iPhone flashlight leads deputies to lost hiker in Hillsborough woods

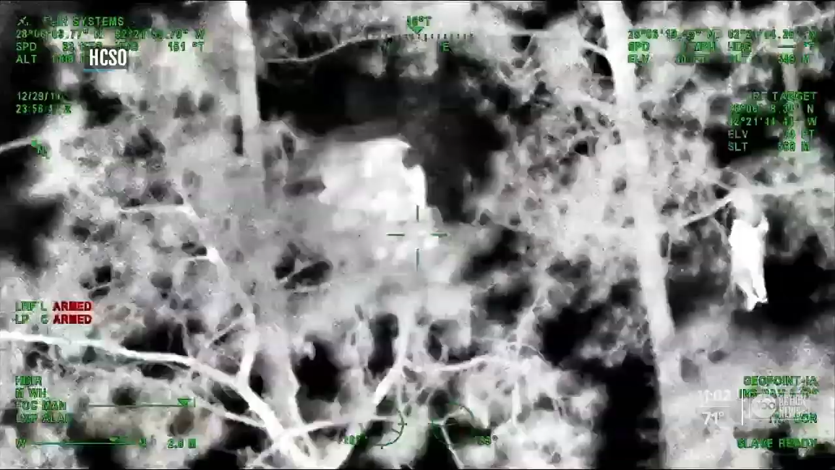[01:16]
Deputies using night vision direct a park ranger to Marsac, who then drives her more than a mile to safety.
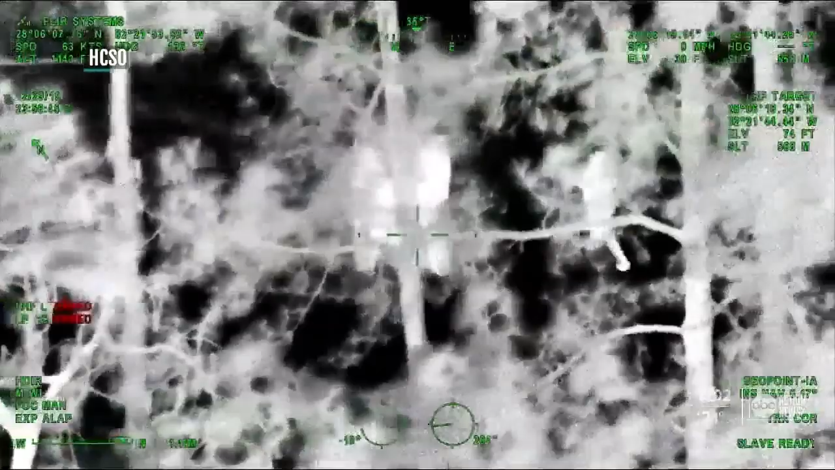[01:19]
They brought peace, some comfort. I just want to thank them because I know we are in the holiday season and they had to take time out, being away from their families, to come do this type of work.